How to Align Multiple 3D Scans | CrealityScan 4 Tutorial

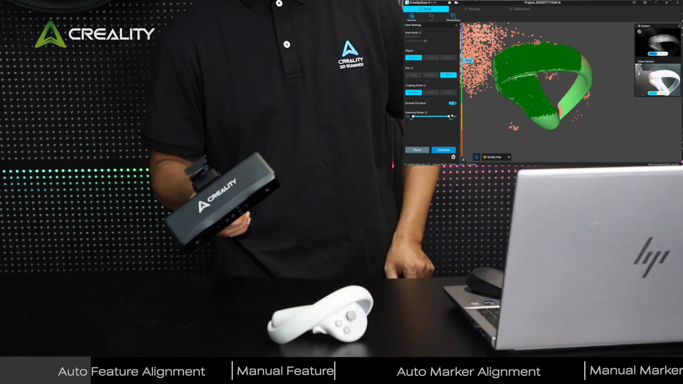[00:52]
Ensure the side is fully scanned. Click Complete.
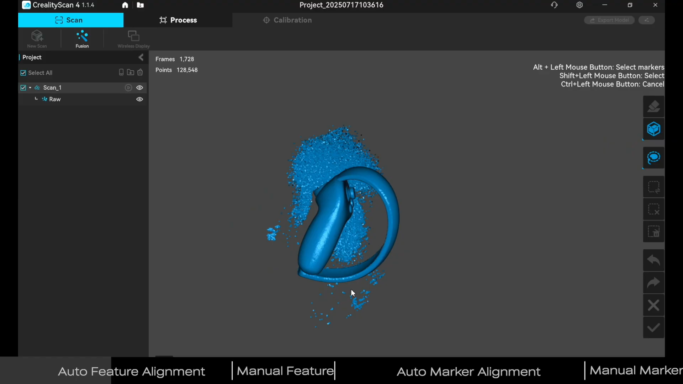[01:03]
Create a new scan for the back.
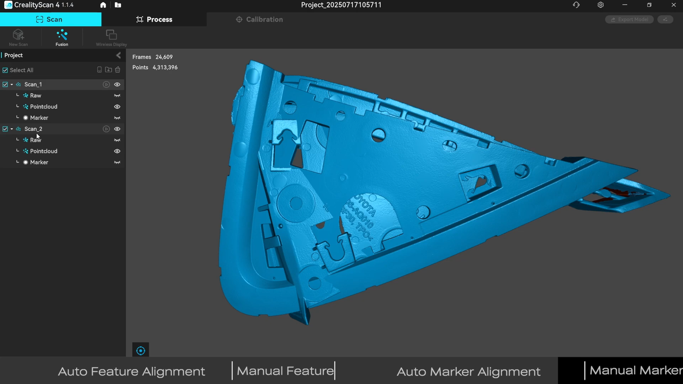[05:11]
open alignment choose automarker alignment click alignment and confirm
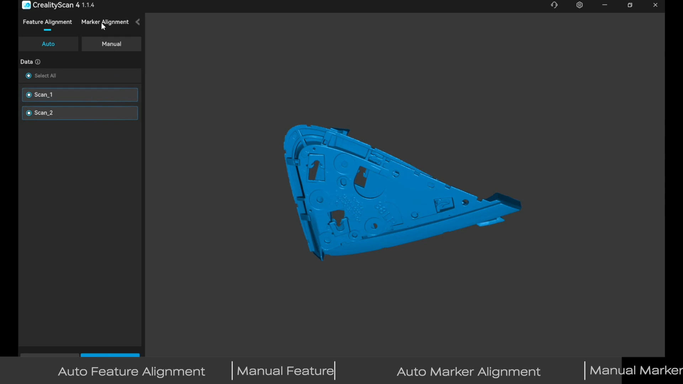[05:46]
tab and open the alignment tool choose manual marker alignment hold shift and left click to
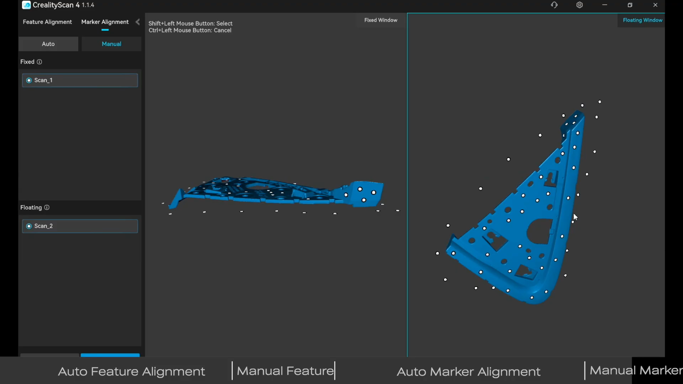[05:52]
select three matching markers click
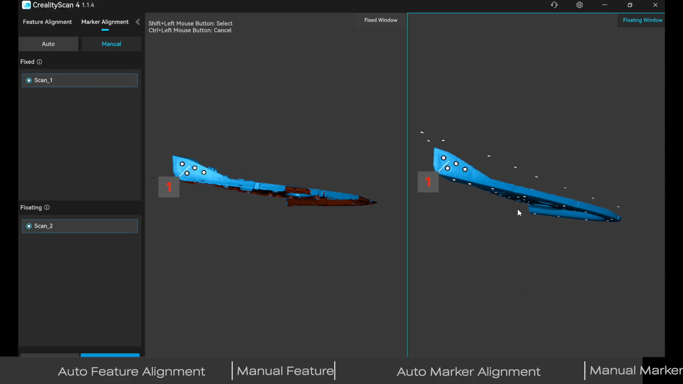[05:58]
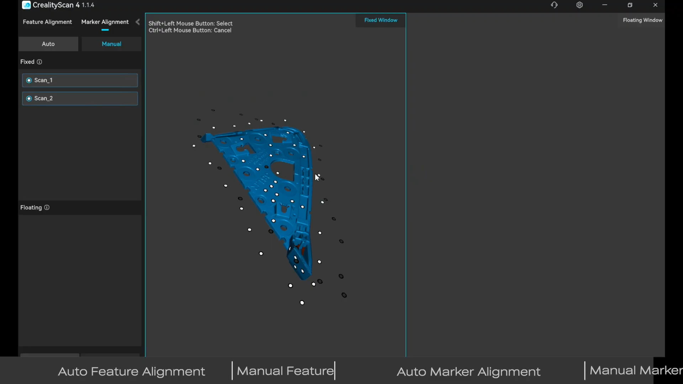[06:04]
alignment and once it succeeds hit confirm to return set appropriate parameters for meshing